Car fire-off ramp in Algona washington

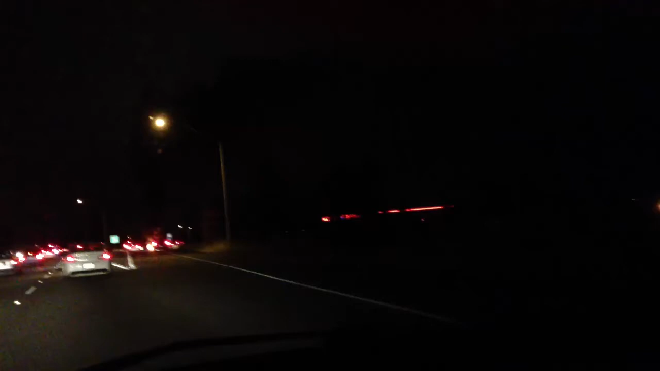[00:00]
There is something on fire. I think it's a car. I don't know what the hell is going on, but it's blocking this entire exit. It looks like the cars on fire and it's in completely been engulfed in flames. I'm going to come up around it now. There it is.